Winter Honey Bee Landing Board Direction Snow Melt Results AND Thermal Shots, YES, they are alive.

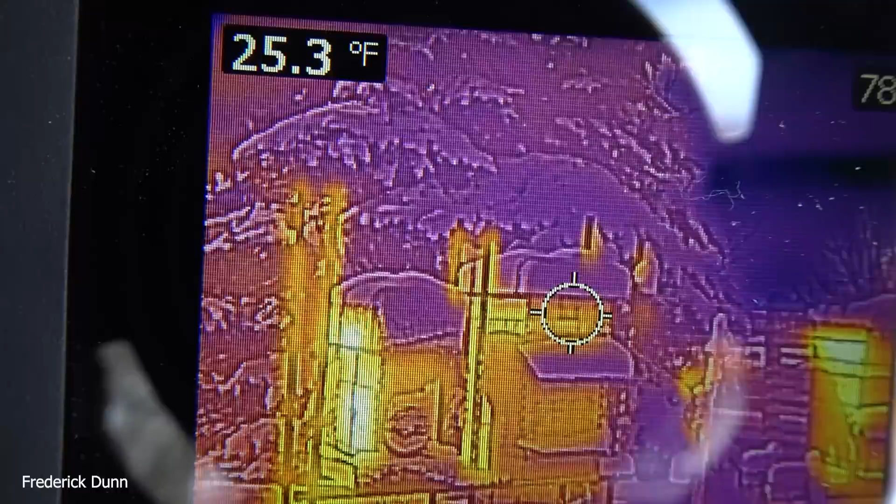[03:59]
On screen: spot 25.3°F
And the cluster's in there. They're alive. No supplemental feed on that hive, by the way.
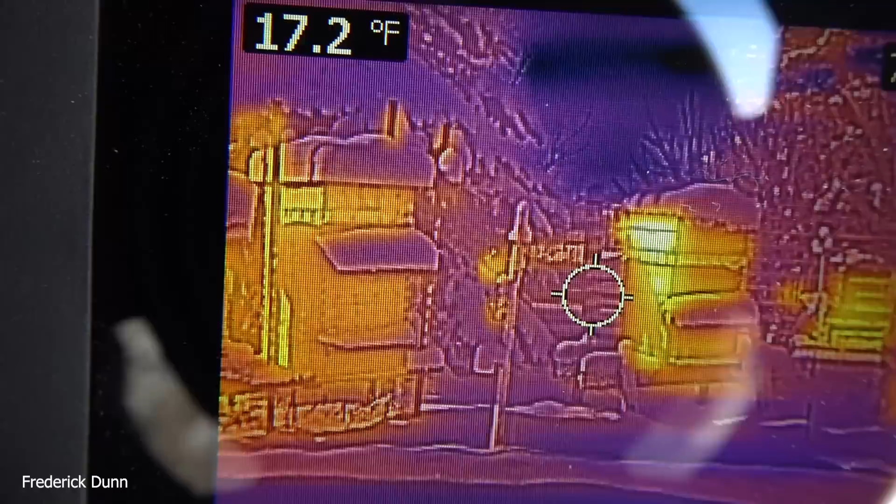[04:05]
On screen: spot 17.2°F
Now we're looking at this one over here. Now this is my standard configuration. Deep box, medium honey super, insulated inner cover, feeder shim on top.
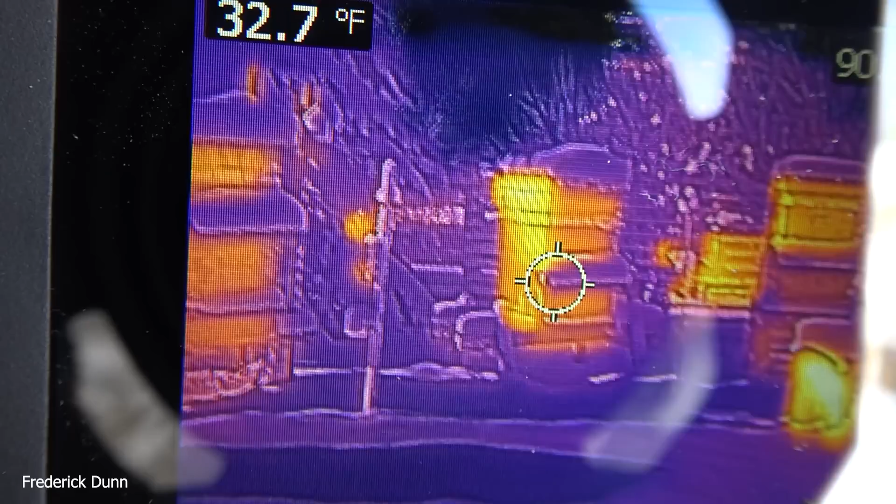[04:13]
On screen: spot 32.7°F
And then a B-Max polystyrene cover on top of that. That's why snow sits on top of all of these. But look at the landing boards. Every one of them covered in snow.
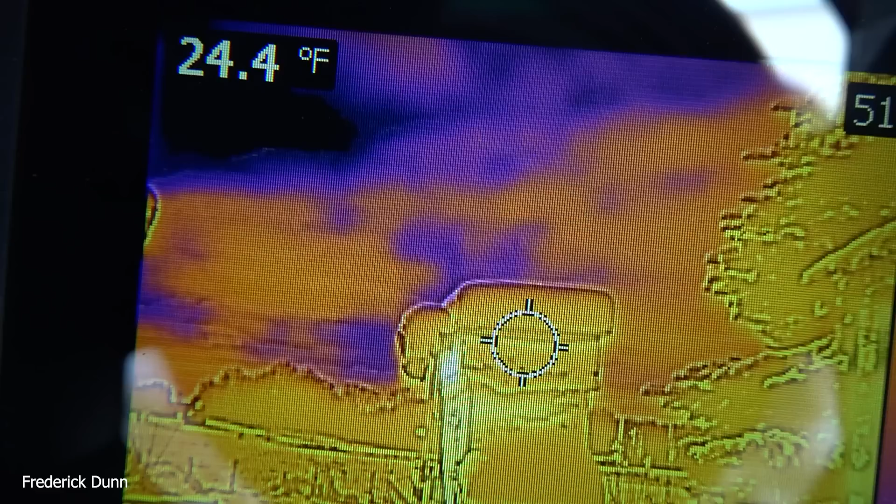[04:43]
On screen: spot 24.4°F
Landing boards covered. And we just scan for thermals to see if there's any variance as we go from the high to the down.
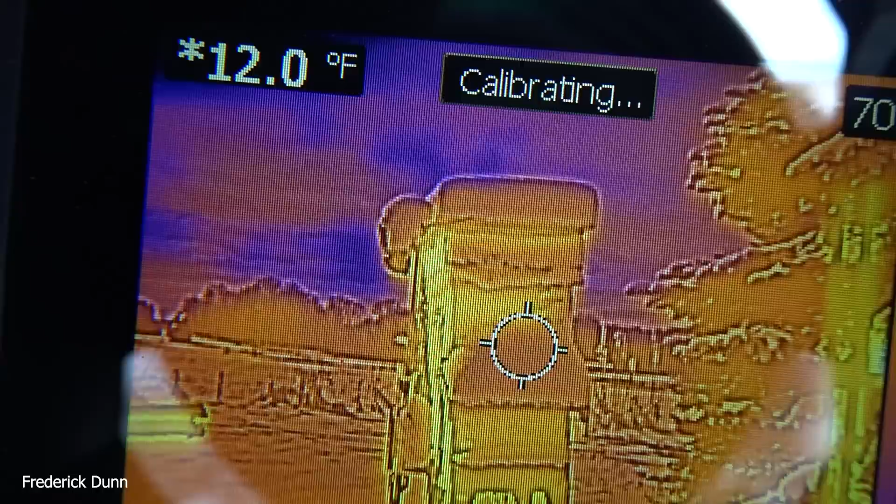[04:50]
On screen: spot 12.0°F
And see what's underneath the hive visor. We're in the 30s down there on the shaded side. That's a sign of life. Because remember, it's reading the surface temperature.
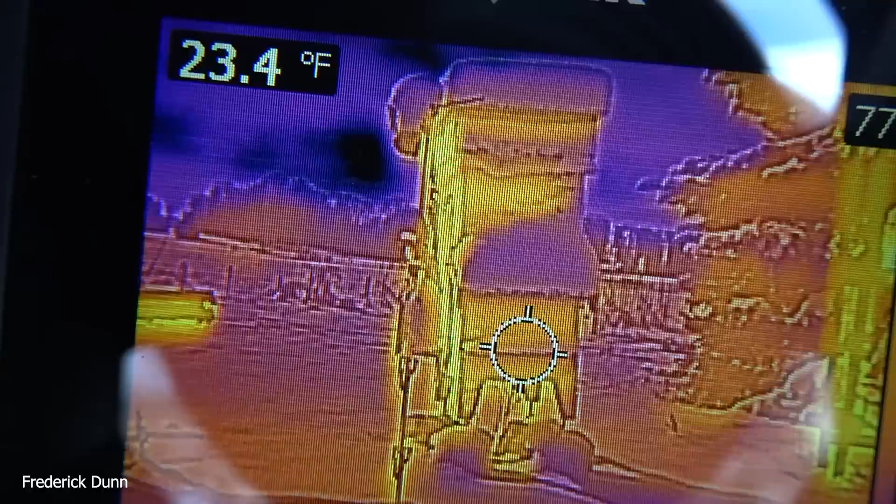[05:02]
On screen: spot 23.4°F
Inside the hive, of course, if it's reading 30 or 40 or something like that, the cluster is much warmer inside the hive.
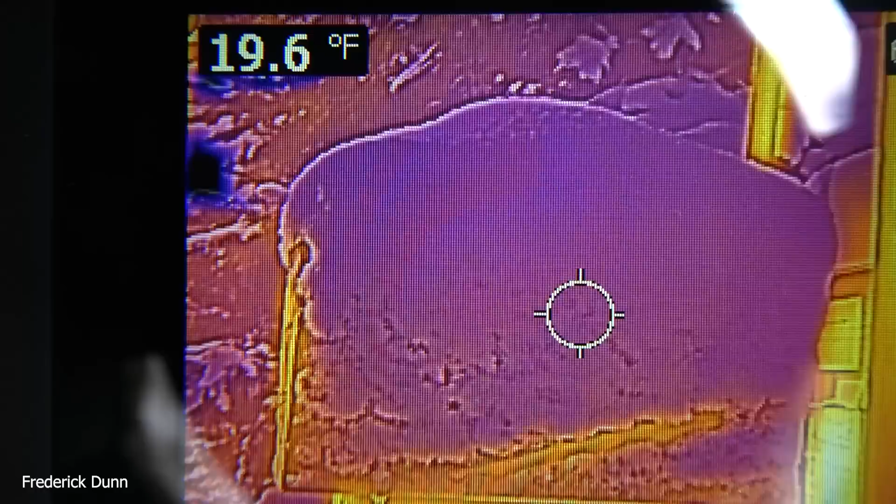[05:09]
On screen: spot 19.6°F
Some people have asked if this time of year I thought that brood would be building up inside these hives. And I would have to say that it is.
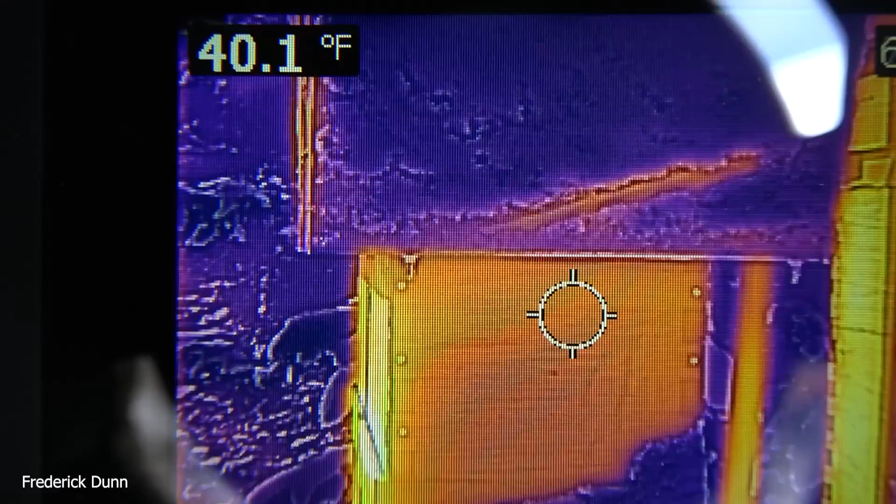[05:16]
On screen: spot 40.1°F
Some of the bees were flying out doing cleansing flights. Not many. You look for them in the snow. And it was great to see that they were staying in. Now the question is, do those that are facing south have more cleansing flights than those with the landing boards facing north? And they do.
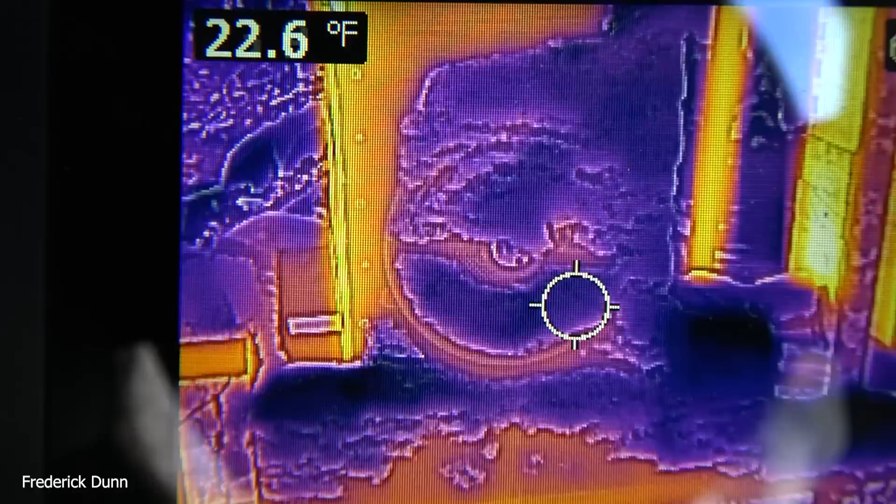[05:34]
On screen: spot 22.6°F
That's evidenced by the bees that we see at the entrances and the bees that we see in the snow out in front of your hive.
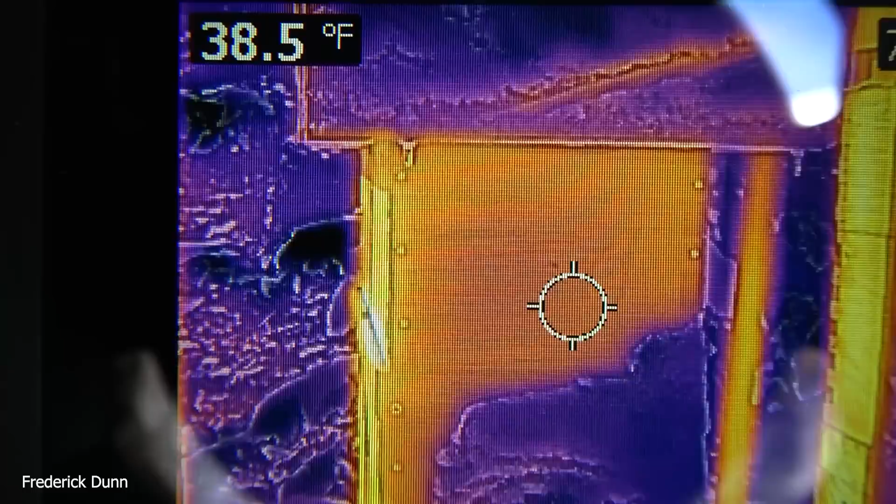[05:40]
On screen: spot 38.5°F
Again, this is a nucleus box. Five deep frames over five deep frames. And the cluster is up in the second box. And we've got plenty of time still.
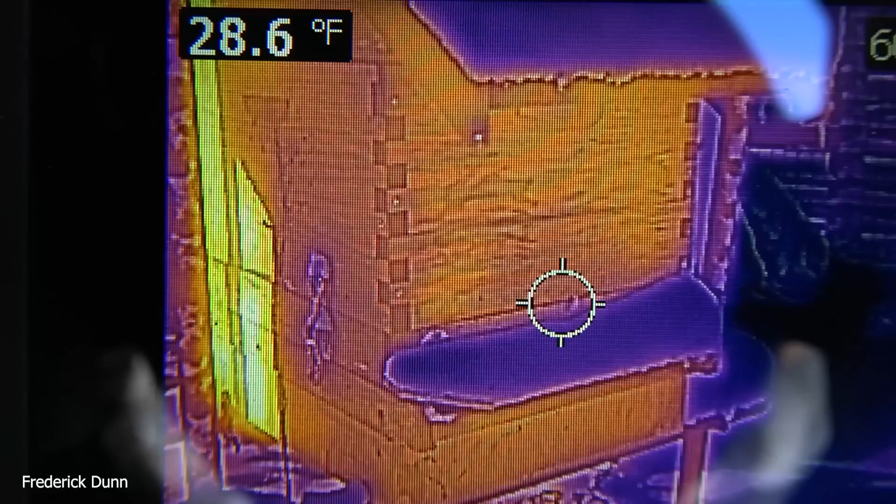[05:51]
On screen: spot 28.6°F
Winter ahead. Look at the landing board covered in snow. Deep bugs. And we go from 32 to 34.
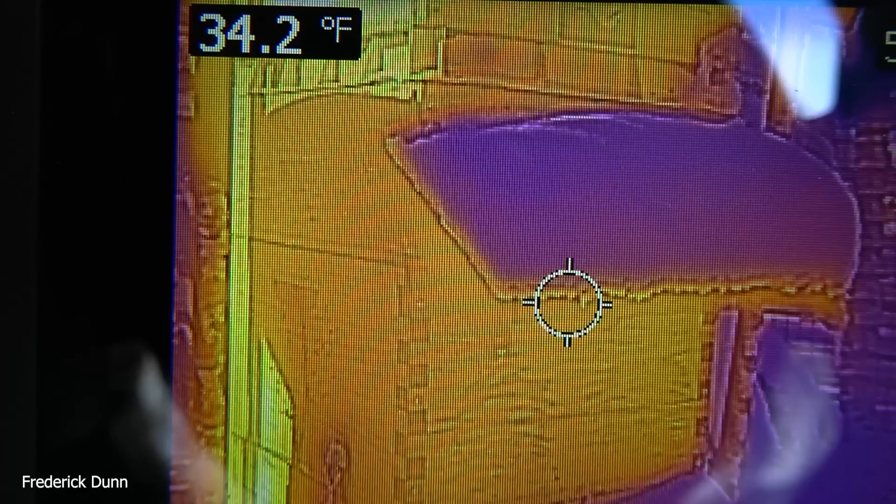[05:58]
On screen: spot 34.2°F
So any elevation in temperatures we go up, evidence of life. Medium honey super there was wall-to-wall honey going into winter. And then again, the insulated inner cover and a feeder shim. Hive alive fondant is on each of these.
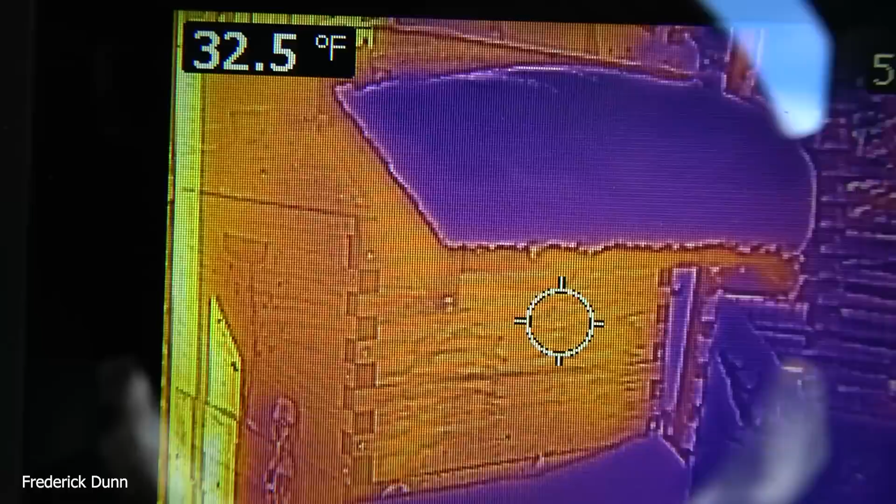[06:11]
On screen: spot 32.5°F
Except the nucleus hives. No fondant on that.
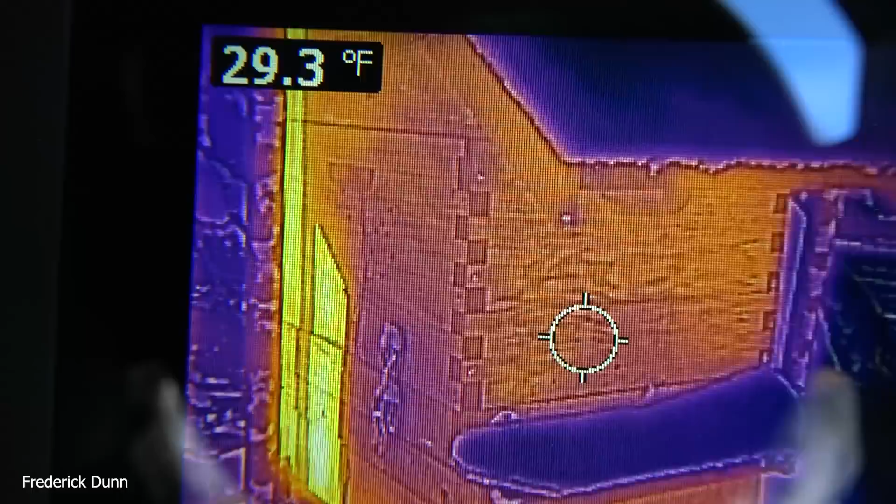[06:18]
On screen: spot 29.3°F
And this, of course, is what it looks like without the thermal camera in the way.
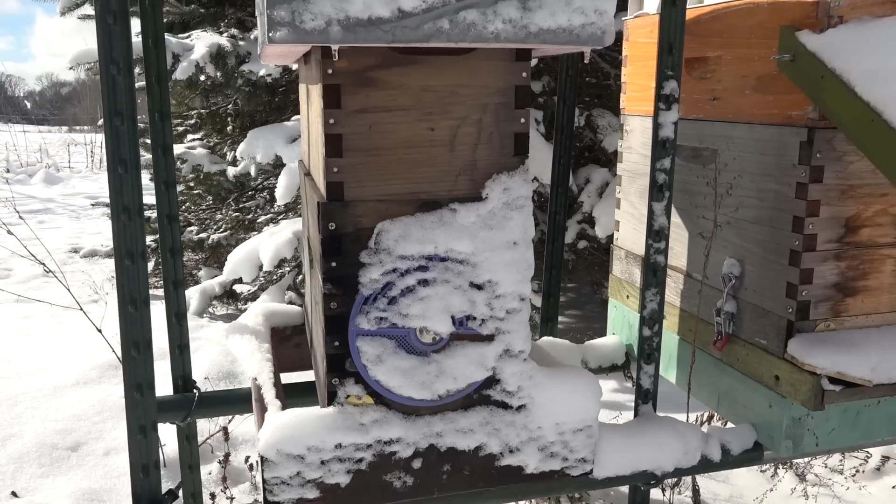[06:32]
Lots of snow built up. Tiny entrance on that. If we didn't have thermals right now, that hive looks dead. But it's not. Here we are. This Apame hive sitting on a wooden slatted rack and a standard wooden bottom board. Because we replaced some damaged woodenware with that. They're still alive, by the way.
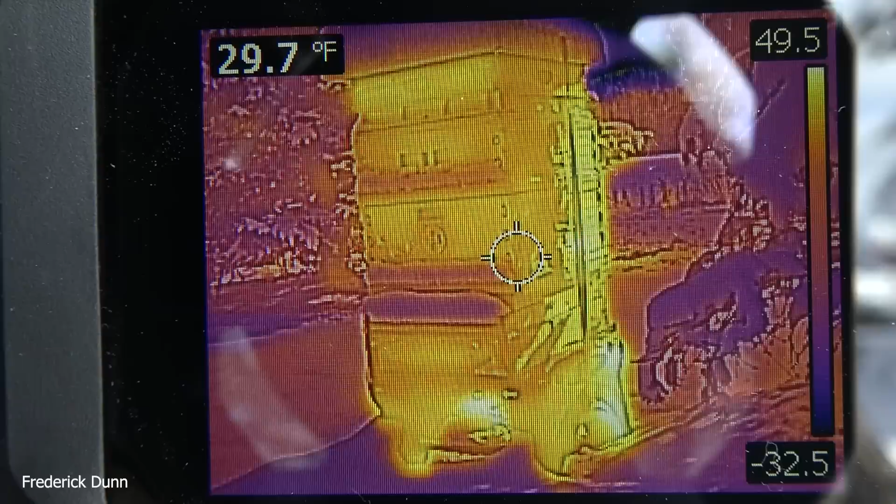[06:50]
On screen: spot 29.7°F
We're just showing the dramatic difference in landing board snow cover. And then we get the thermals here.
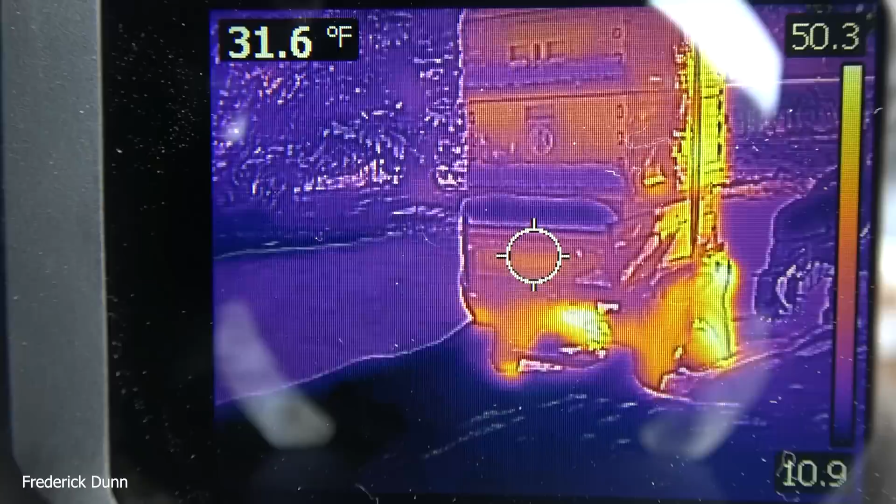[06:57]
On screen: spot 31.6°F
When you have an insulated hive like an Apame, you're almost wasting your time doing surface thermal readings on it.
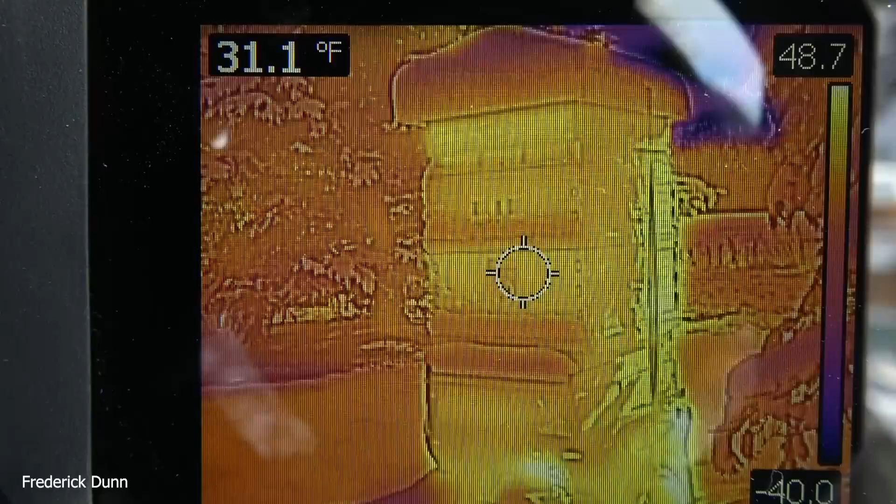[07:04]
On screen: spot 31.1°F
But look, it did go up to 30. Now, I can't tell. I don't have the history with these hives. I don't know if that means that that is radiating through the insulated hive itself.